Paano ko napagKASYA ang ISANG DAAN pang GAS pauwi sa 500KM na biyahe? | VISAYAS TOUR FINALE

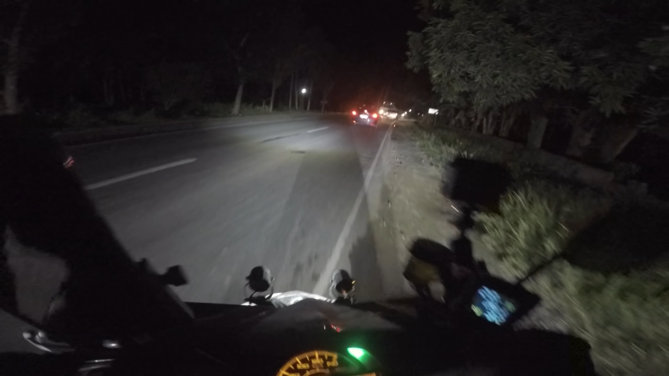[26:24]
lalakbayin so balik tayo sa ating biyahe mga kapakbak so time check 7 o 6pm
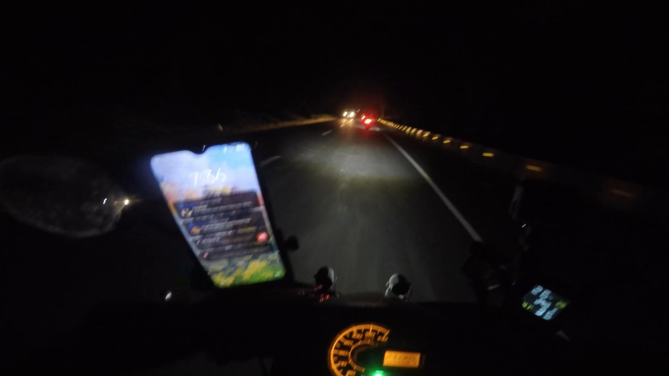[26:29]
na umalis kami dito at eto palabas na kami ng bitukang manok 7.36pm umalabas na kami sa bitukang manok napakadilim dito wala talagang kailaw-ilaw grabe
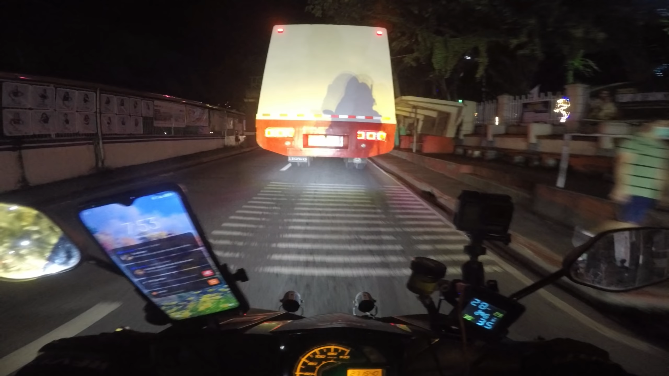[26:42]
at eto 7.53
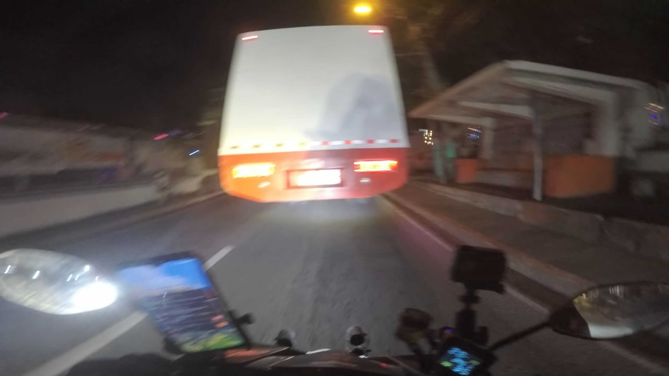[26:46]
ng
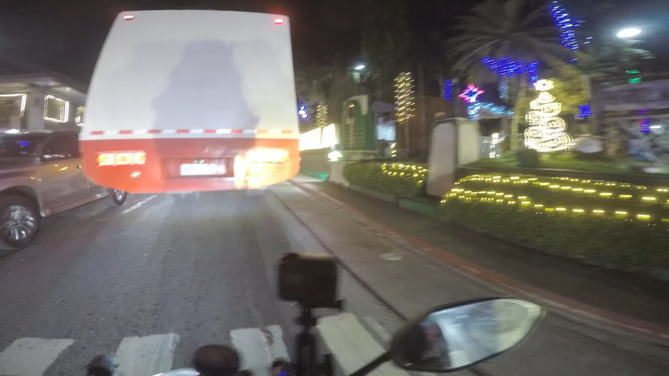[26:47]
gabi narating na namin tong pagbilaw grabe paskong paskong dito daming ilaw
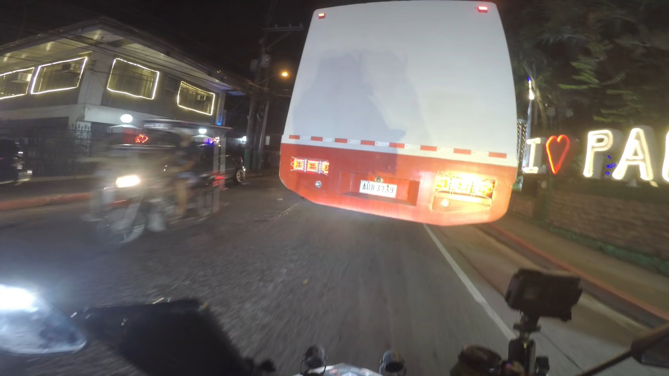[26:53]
so di pa kami naghahaponan daan muna kami dito sa kape racer hub para maghaponan
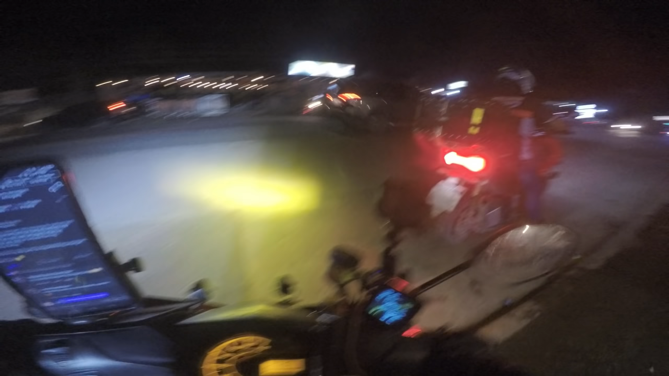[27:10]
hapunan diretsyo na ulit kami at dito medyo
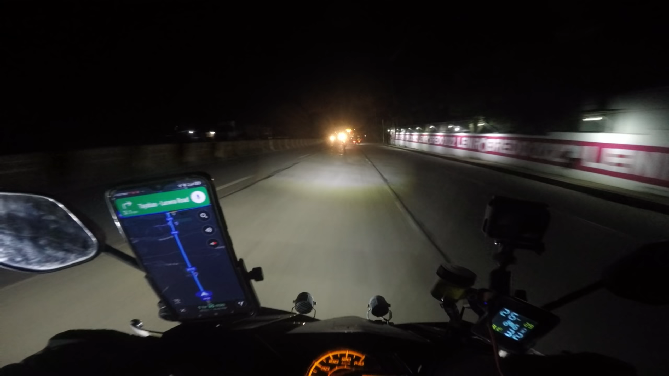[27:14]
malungkot na kasi si MotoGP eh maghihiwalay na kami dito kaparting to ayan na si MotoGP so dun siya dadaan sa may ilalim kami sa ibabaw eto na mga kapakbak papalamanan na kami dito maraming salamat MotoGP maraming salamat bro
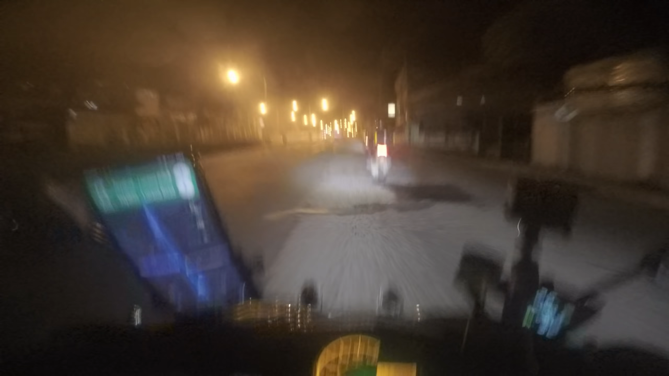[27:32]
MotoGP so pagkikita na lang ulit natin yung utang ko medyo makakalungkot at eto apat na lang kami mga kapakbak so diretsyo pa rin kami ng biyahe
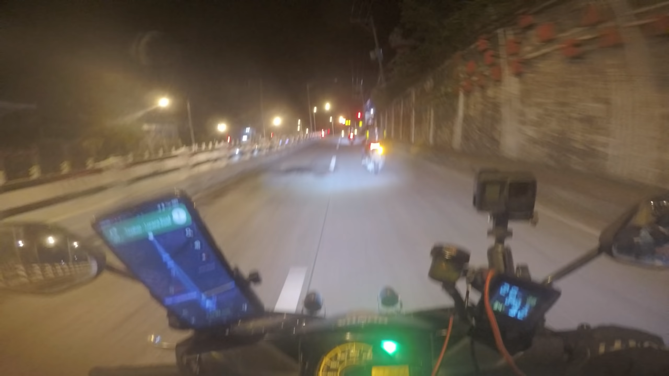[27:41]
dito na kami kakaanang kami dito sa lugar na to papunta ng diversion road at chak madilim na naman talaga dito ay
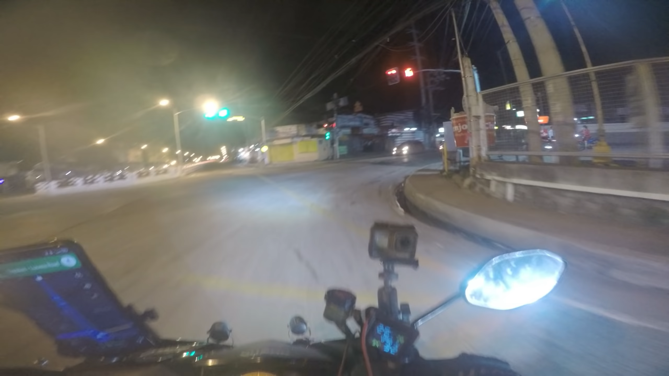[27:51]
grabe medyo nakakalungkot unti-unti na kami maghihiwalay
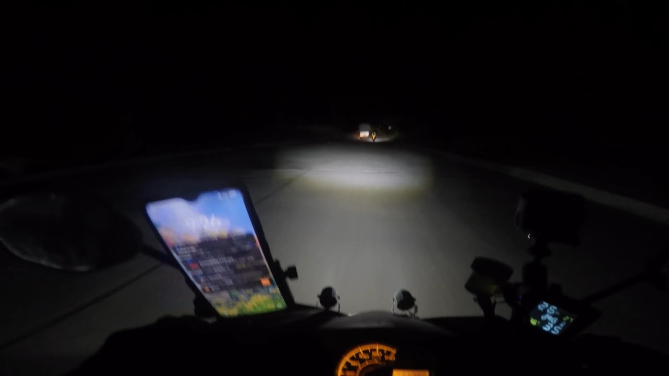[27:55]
eto ah tinatahak na namin yung daan ng diversion road sa Lukban
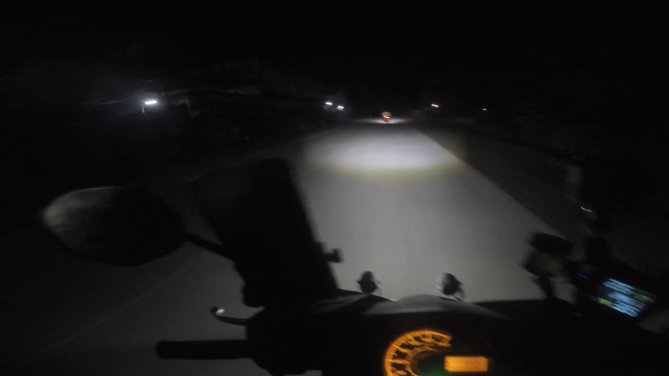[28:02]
and then pagkating na nito tinatahak na namin yung Lukban tuloy siya na
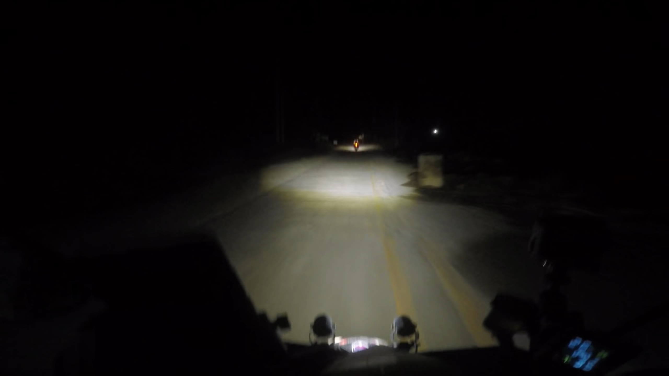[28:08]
grabe dito yung sobrang dilim tapos medyo malubak pa yung kalsada medyo nakakatakot yung daan yan kung nakikita nyo grabe dilim walang kailaw-ilaw talaga rito kaya
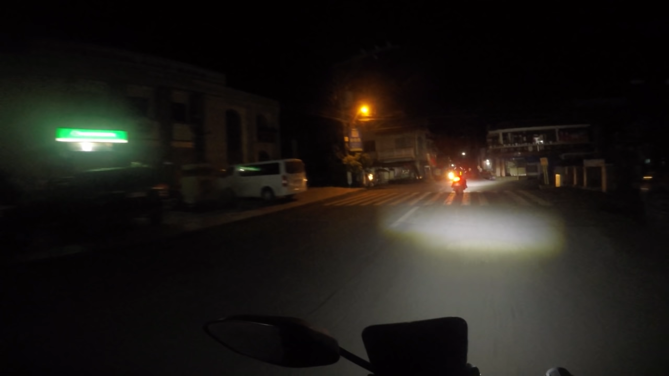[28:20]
sobrang ingat dapat eto narating na namin yung Louisiana
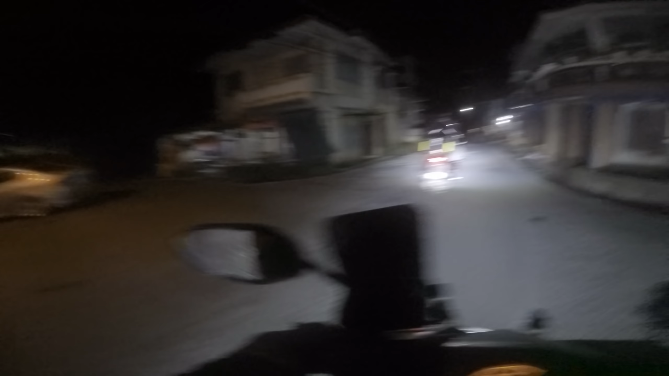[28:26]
at pakabitin na na kami time check 947 at eto grabe wala nang katawa-tao sa labas dito
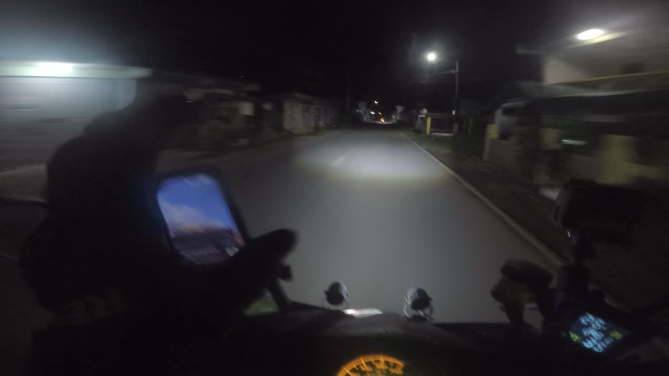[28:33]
eto na yung pinaka nakakatakot na daan sobrang bankingan talaga pababa na kami ng pagsanhan na mga kabakbak nakakatakot medyo sa puntong to mga kabakbak eh nalulungkot na ako kasi papalapit na kung saan kami maghihiwalay kaming apat at silang tatlo na lang yung magkakasama na uuwi ng bulakan medyo nalulungkot na ako dito sa parting to mga kabakbak